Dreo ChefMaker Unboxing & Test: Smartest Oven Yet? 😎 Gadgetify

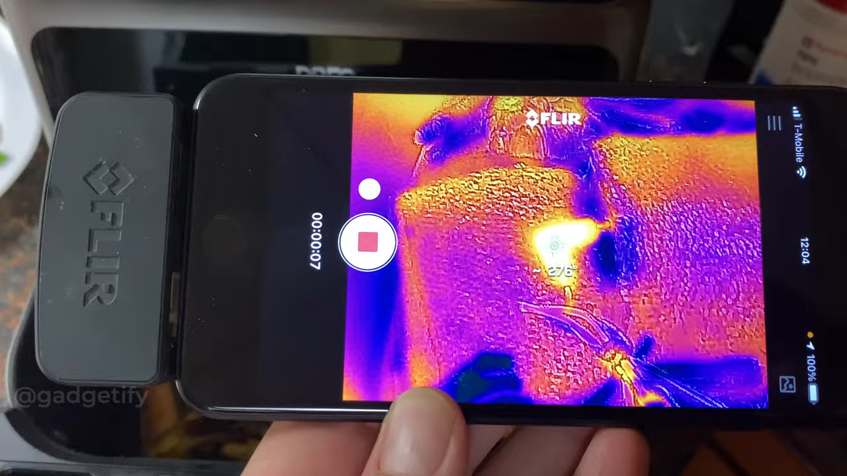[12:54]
actually pretty hot so you want to be careful it was ready after 35 minutes
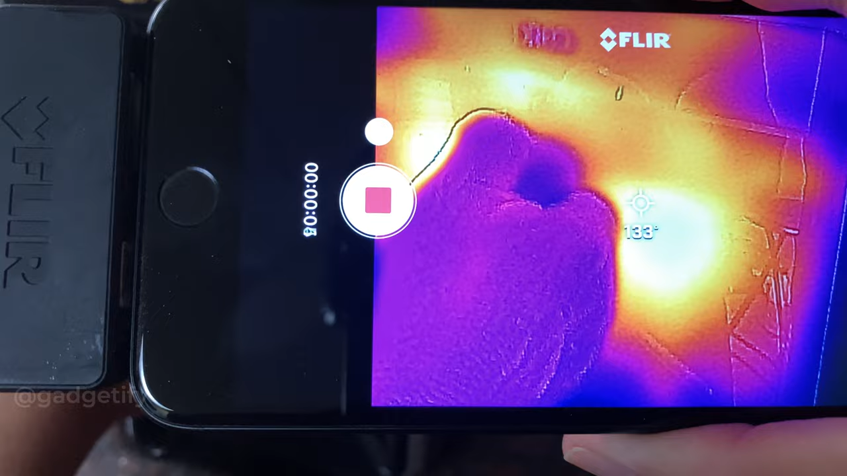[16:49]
as you can see it's pretty hot
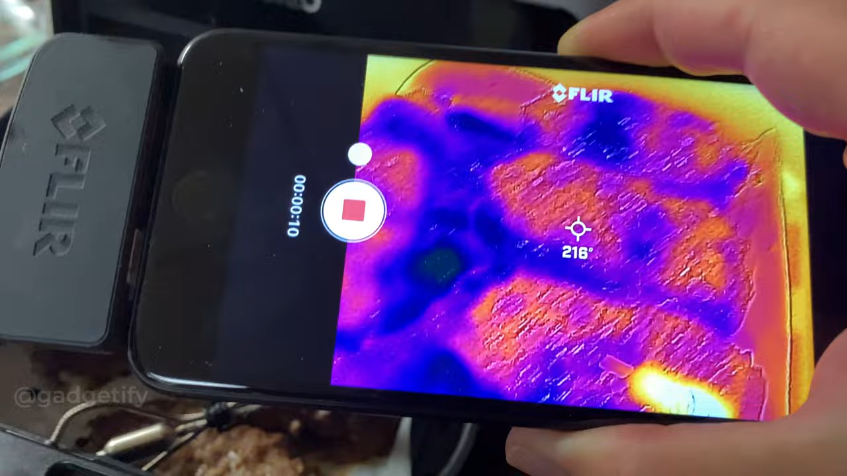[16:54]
and the probe is even much hotter